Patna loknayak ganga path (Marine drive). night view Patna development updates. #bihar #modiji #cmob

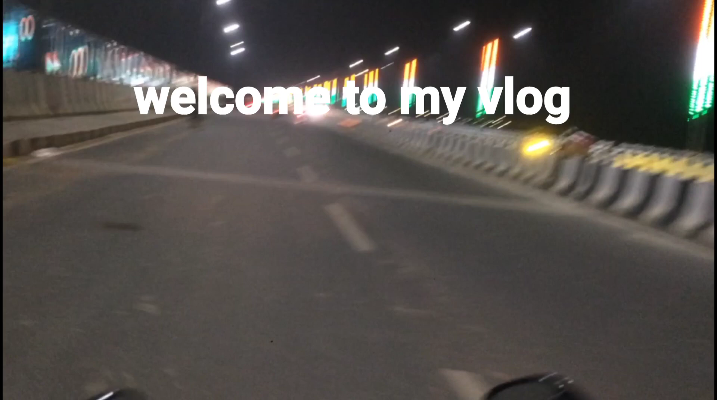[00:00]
हे गाइस, वेलकम टू माय ब्लॉग। क्या हाल चाल, कैसे हो? तो अभी मैं जा रहा हूँ थोड़ा सा घूमने फिरने, और अभी मैं निकला हूँ PMCH से।
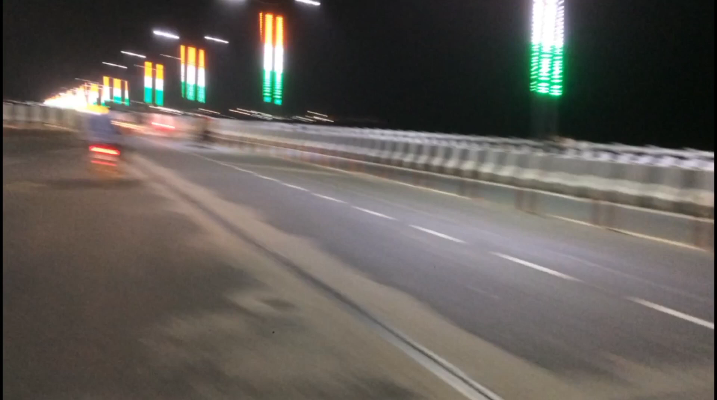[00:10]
और ये मरीन ड्राइव का खूबसूरती देख सकते हो, ठीक है ना? ये बहुत ही झक्कास है दोस्तों। तो शुरुआत करते हैं। जय हिंद, वंदे मातरम दोस्तों, स्वागत है आपका मेरे इस ब्लॉग में। तो मैं निकला हूँ PMCH से और अभी जा रहा हूँ मैं मौर्य लॉक की ओर।
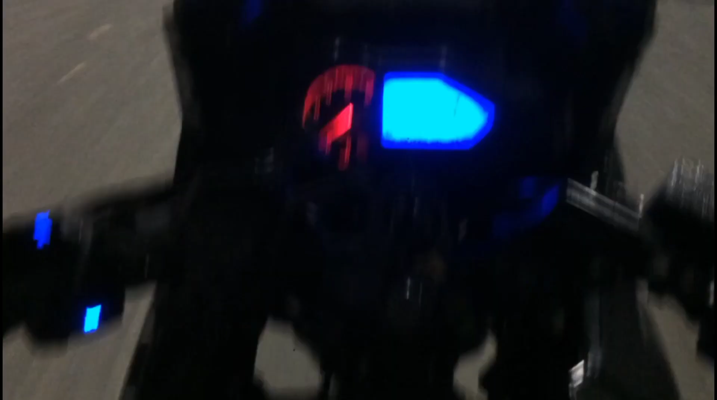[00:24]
सर इसी पे रहेंगे, मौर्य लॉक भी चल जाएंगे। और यहाँ पे 80 को जाना नहीं है, तो 60-70 ज़रा फॉर्म ही, नॉट मोर देन 70, आई होप, आई गेस, यस।
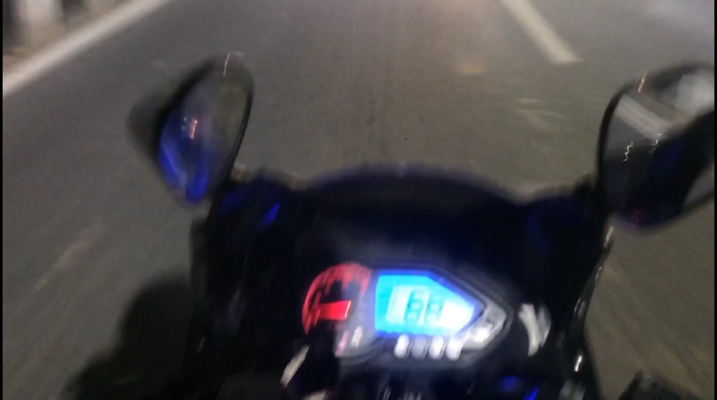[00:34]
और ये सब अंडर कंस्ट्रक्शन बिल्डिंग है,
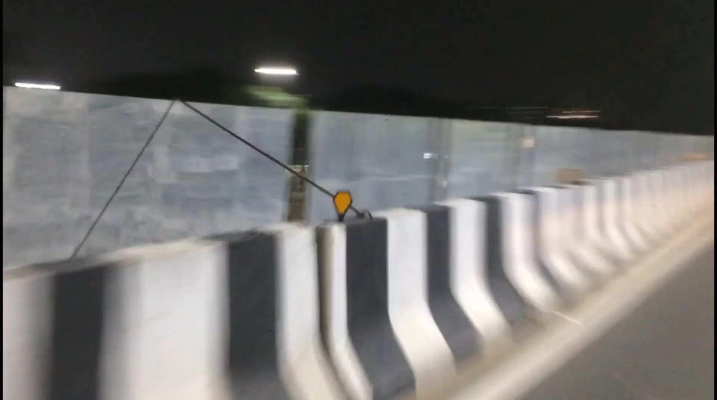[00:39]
ये सब घाट बन रहा है, घाट के पीछे सब बन रहा है बड़ी बड़ी बिल्डिंग।
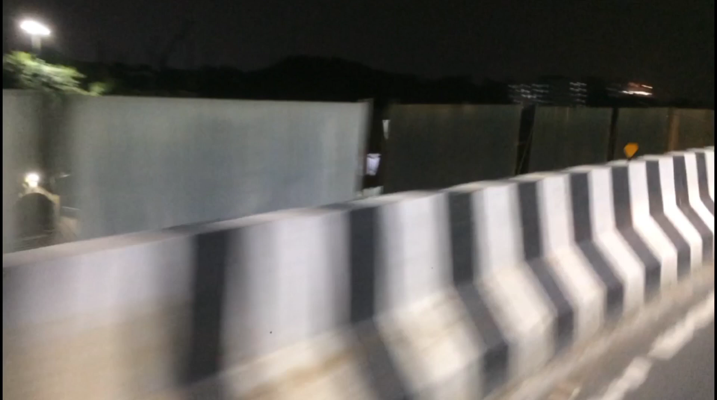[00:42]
तो यार बहुत ज़बरदस्त बिल्डिंग बन रहा है यार दोस्तों। और गांधी मैदान जाने में मेरे को, अगर मैं उस रोड से आता ना अशोक राजपथ से, तो कच कच किचिर किचिर खटर फटर, मतलब घटिया रोड बना दिया यार।
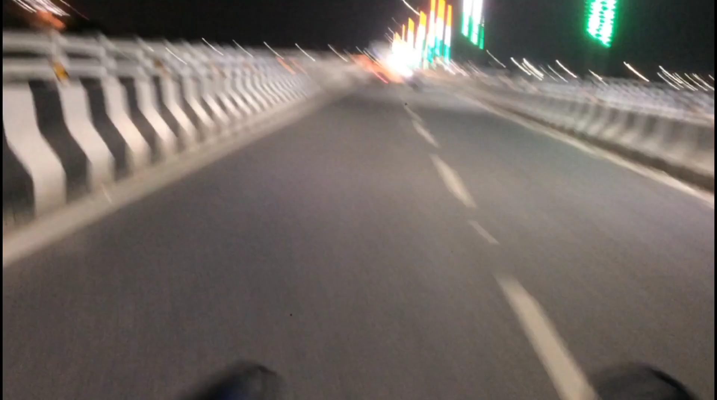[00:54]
मतलब अभी कंस्ट्रक्शन हो रही तो बन रहा है, वो क्या कर सकते हैं। बट ये जो लाइन है ना, ये लाइन पूरा क्लियर है, बहुत ही मज़ेदार स्ट्रेच है। और इससे भयंकर खूबसूरत स्ट्रेच मैंने नहीं देखा यार, आई नेवर सीन दिस वन गाइस।
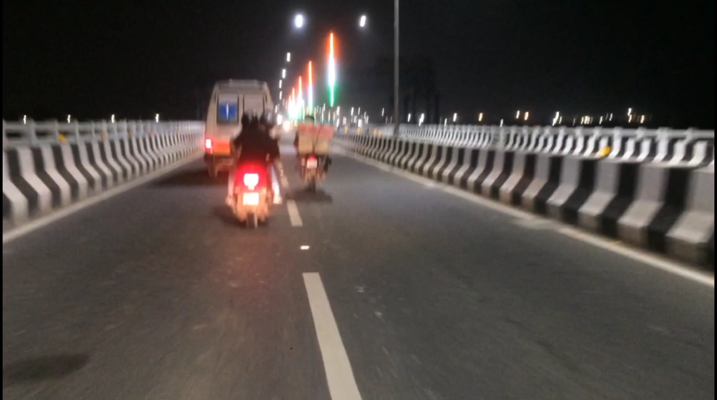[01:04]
और मेरे को निकलना है यहाँ से गांधी मैदान, अपन गांधी मैदान निकल के वापस से फिर खटिया रोड चल जाएंगे। क्या मजा आते यार।
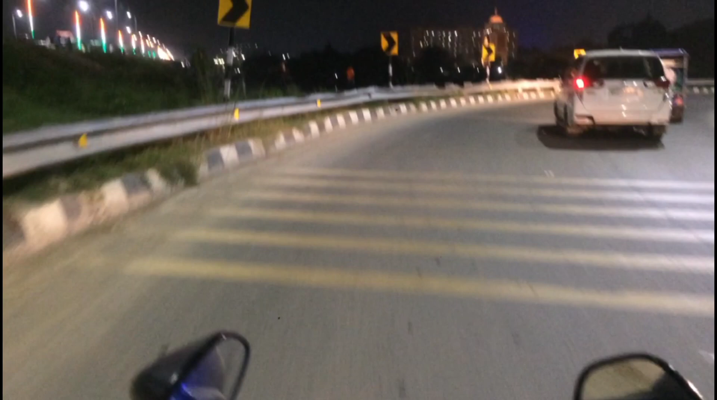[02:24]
और ये पटना का खूबसूरती का मरीन ड्राइव का राइड भाई, बहुत ही खूबसूरत है यार, बहुत ही ज़बरदस्त, मज़ा आता है मित्रों, मज़ा आता है, मज़ा आता है, मज़ा।